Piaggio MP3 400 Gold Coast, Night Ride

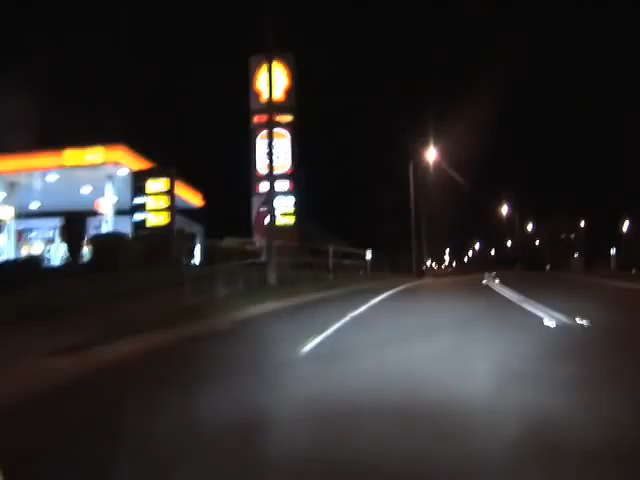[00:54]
The Shell. That's the ethanol blend. It's got 10% ethanol and 90% unleaded. Now that fuel consumption works out to 25.7km per litre. Which is the same as 3.9 litres per 100. It's going to go around this roundabout here.
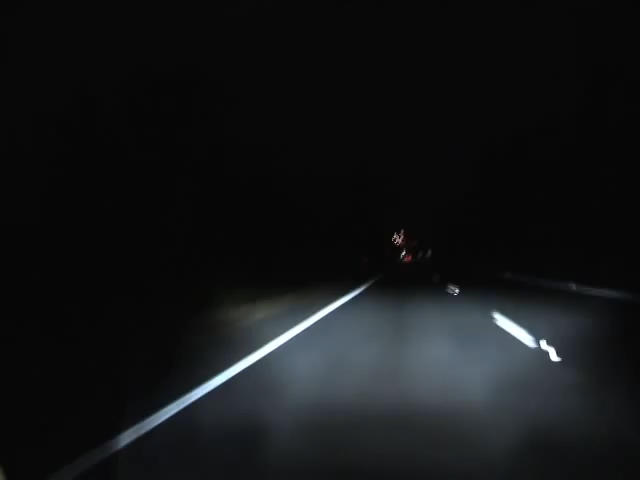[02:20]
And that was at various speeds and different road conditions. Playing around some windy roads, in the hills. And also having a freeway cruising. There's a motorbike passing around. Yeah, it's great to ride. The MP3. You wouldn't know that you had the second wheel on the front. It just handles like a normal two wheel on a motorcycle. Except it's much more stable and safe on that road.
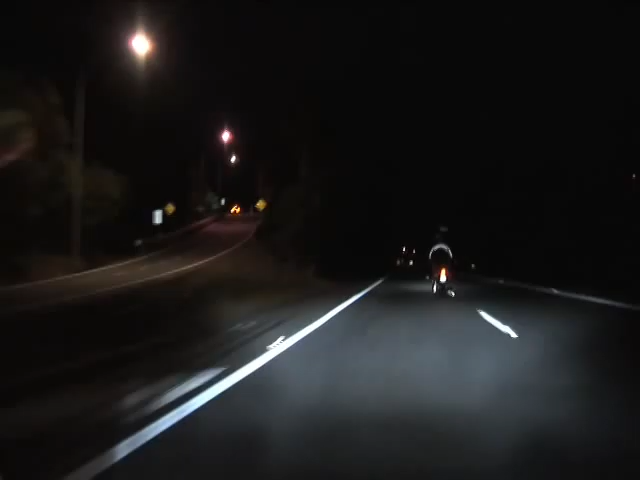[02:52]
So braking is much faster, I've noticed, than the bikes I've had previously. It doesn't pull down on the front like my other bikes did. It just pulls up very quickly. Much better curves and pipe holes and things like that as well. So yeah, I'm very impressed.
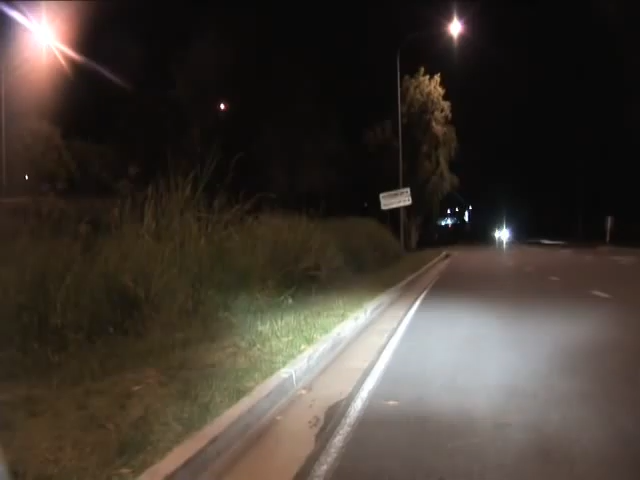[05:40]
All looks good. That's the single headlight on high beam, the left-hand headlight, that's the right-hand headlight on low beam and that's both of them operating there.